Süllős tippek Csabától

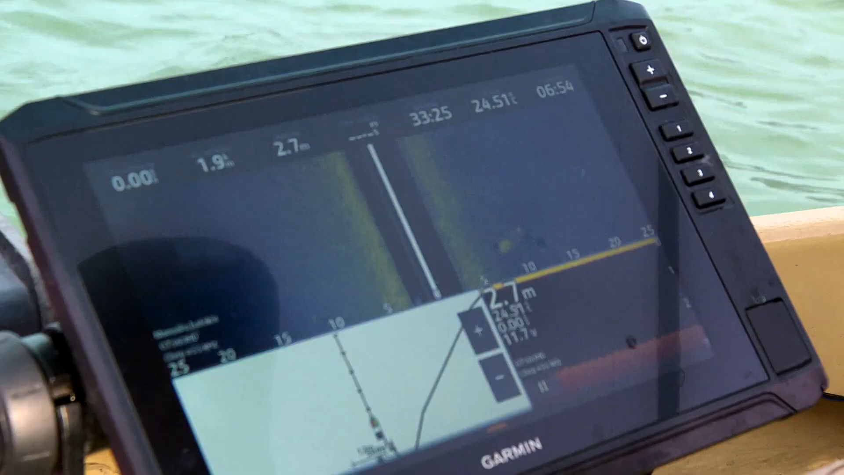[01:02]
On screen: depth 2.7 m
Kell tudni jól olvasni azokat az elektronikus eszközöket, amiket használunk,
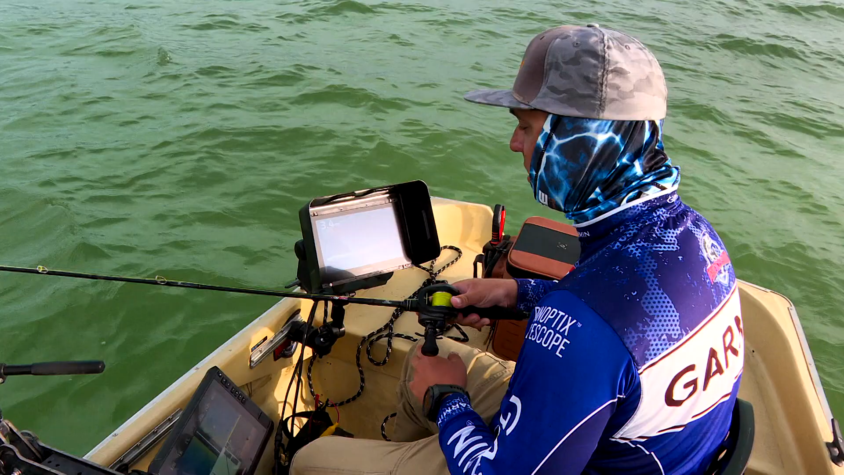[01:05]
akár az oldalra néző side imaging vagy side view szonárokat, az élőképes szonárt, hogyha van erre lehetőségünk.